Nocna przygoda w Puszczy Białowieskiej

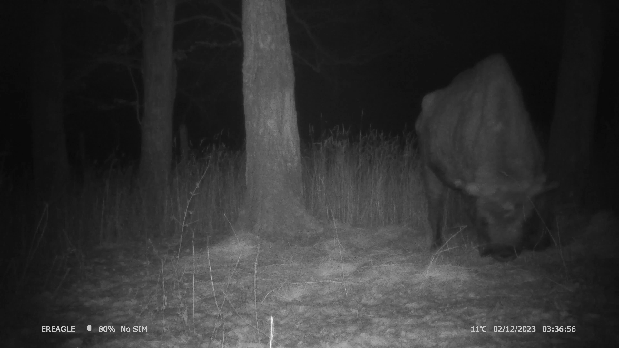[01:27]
Była to przygoda jedyna w swoim rodzaju.
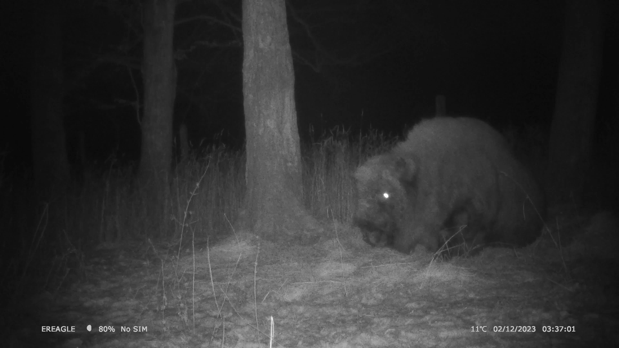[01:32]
My najedliśmy się więcej strachu niż żubr, nazwany przez nas Onufrym. Którego właśnie okazało się, że wdepnęliśmy w świącego żubra, którego nie widzieliśmy, bo leżał przypruszony śniegiem. A jego miał zamknięte oko, więc się nie świeciło w noktowizorze.
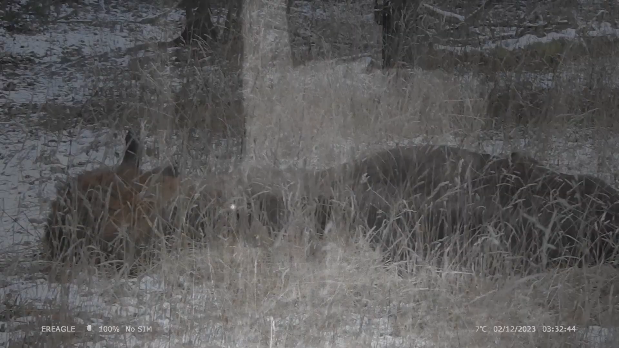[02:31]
Zdecydowanie żubry są ostoją z pokoju, panami puszczy. Nic dziwnego, że... Na boczku, na stojącą chwilę się popasł,
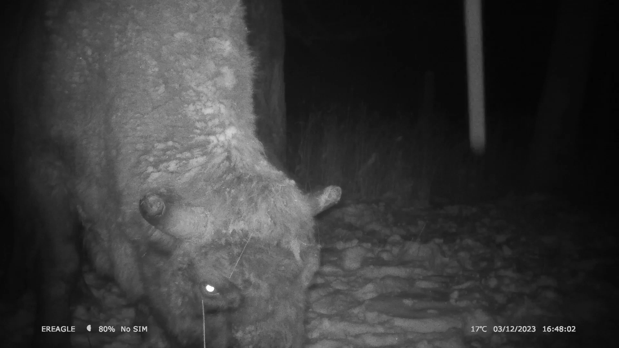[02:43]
potem się kładł. Ale ci przerwałam, bo coś mówiłeś, że nic dziwnego. Nic dziwnego, że się nas nie boi w końcu, co mu ludzie.
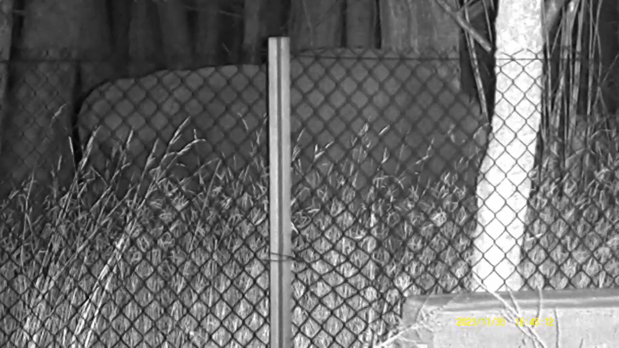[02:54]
Tutaj w tle możecie usłyszeć szczekanie psa z gospodarstwa, które informowało nas, że pojawiła się zwierzyna najprawdopodobniej Onufry.
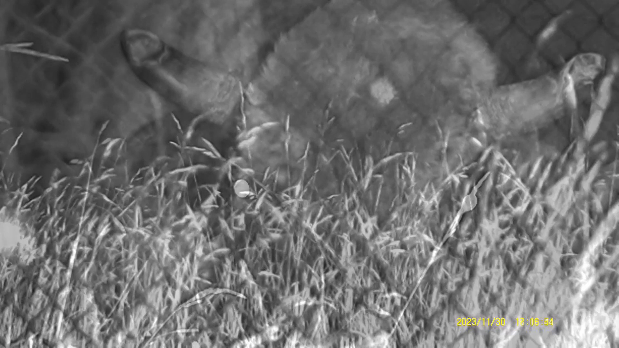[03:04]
Tutaj widać łunę od nagrywającej fotopułapki. A tutaj raz wracaliśmy z zasiatki wieczornej. Myśleliśmy, że go nie ma, więc tak na paluszkach podeszliśmy. Patrzymy przez naktowizor i taki widok robi wrażenie.